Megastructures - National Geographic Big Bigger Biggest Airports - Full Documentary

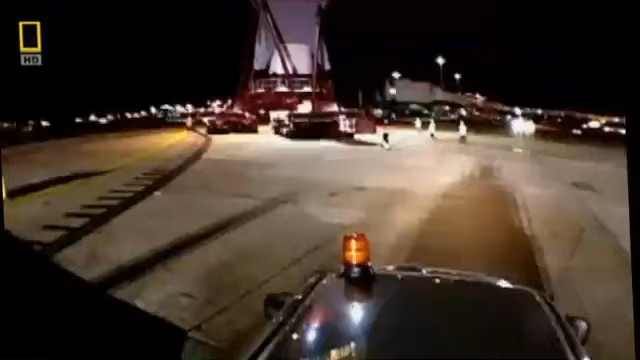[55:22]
it was literally going two miles an hour so at one point on that Friday night we became the fastest building in the UK